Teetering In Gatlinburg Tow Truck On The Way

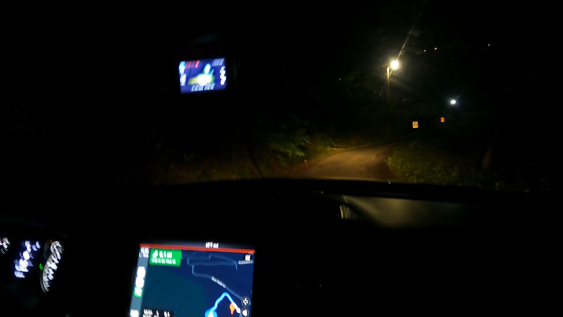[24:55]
See the guy up here waving his flashlight at me, so we must be here. Super steep. Hello. We found you. Or do we need to go that way? Hey, it's gonna be on that side, so you got to back in. All right, we'll do that. Oh, it's so steep. Blast off mode here.
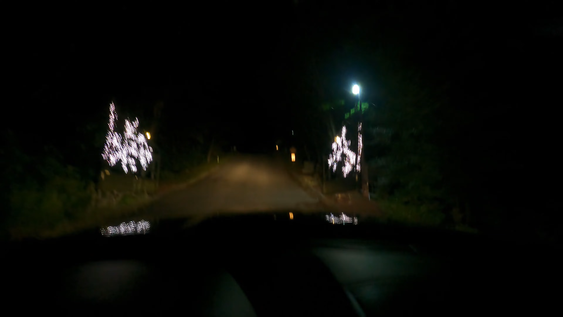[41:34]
Find him or how far up he made it, but we found him. Oh man, I didn't think we was ever gonna find you.